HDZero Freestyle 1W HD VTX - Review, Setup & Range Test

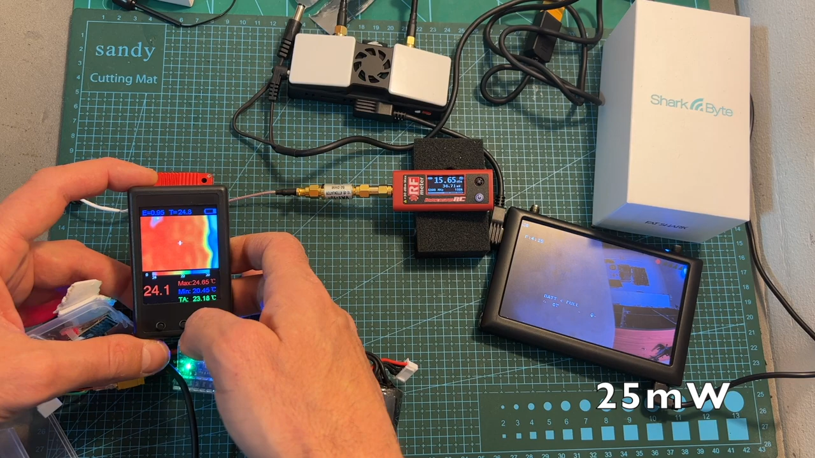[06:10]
On screen: max 24.65°C
When the output power is set to 25 milliwatts, I'm getting about 35 milliwatts, and after 1 minute, the output power is still about 35 milliwatts. On 200 milliwatts, I'm getting about 150 milliwatts, and again, the output power is pretty constant after a minute.
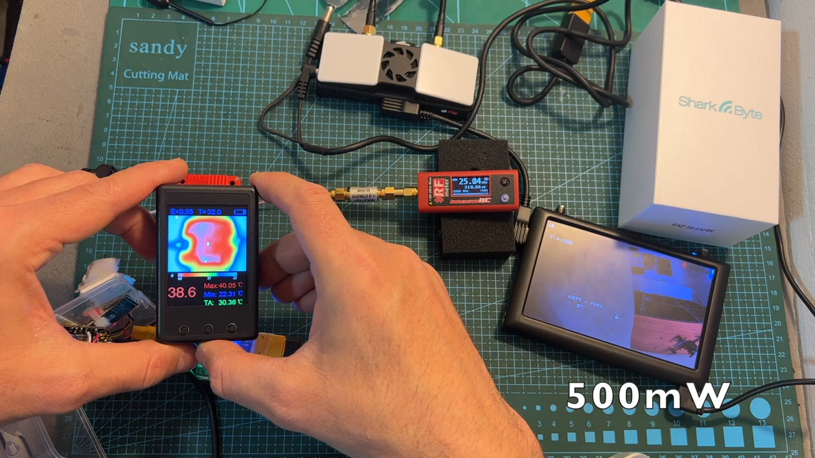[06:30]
On screen: max 40.05°C
On 500 milliwatts, I'm getting about 330 milliwatts, and now the temperature is rising a bit, but again, the output power remains about 330 milliwatts after a minute.
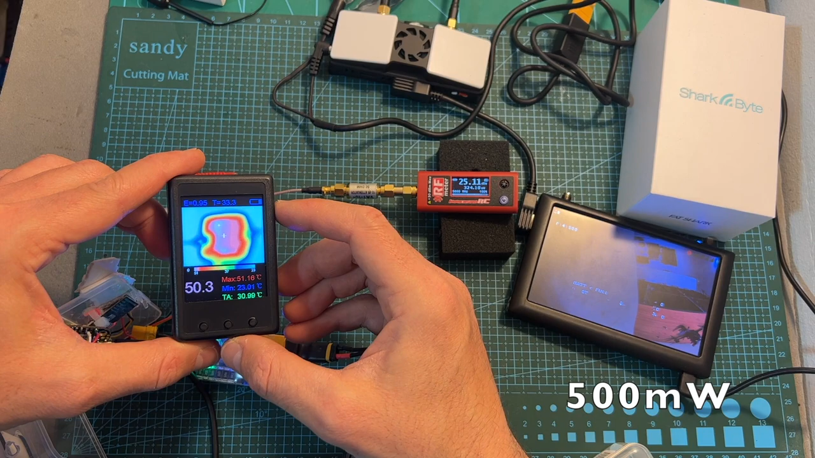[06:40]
On screen: max 51.16°C, min 23.01°C
Finally, when setting the output power of the VTX to its maximum value of 1 watt, I'm getting about 620 milliwatts. While the VTX is getting pretty hot,
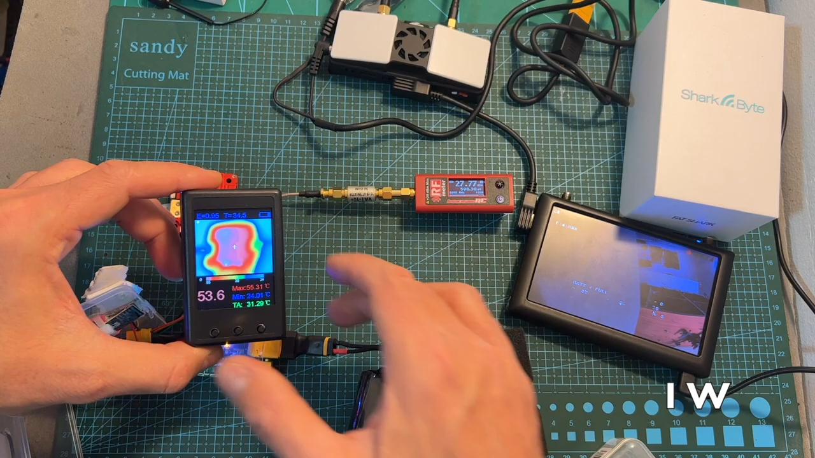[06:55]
the output power remains relatively stable, and when the VTX is cooled down,